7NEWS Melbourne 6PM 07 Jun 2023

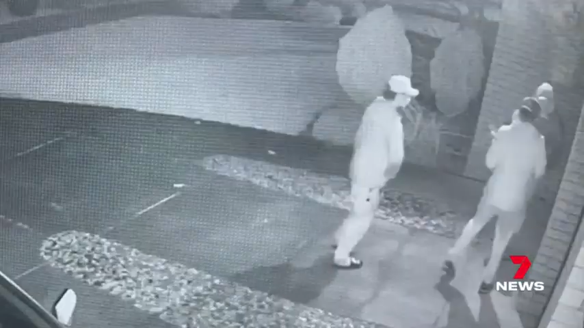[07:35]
Police are also chasing a gang accused of an armed burglary in Mount Waverley.
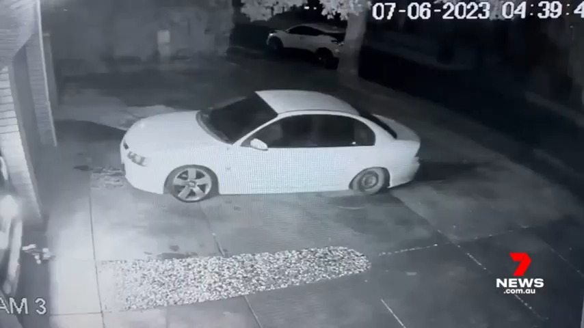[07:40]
After forcing entry, they stole two cars and the owner's wallet.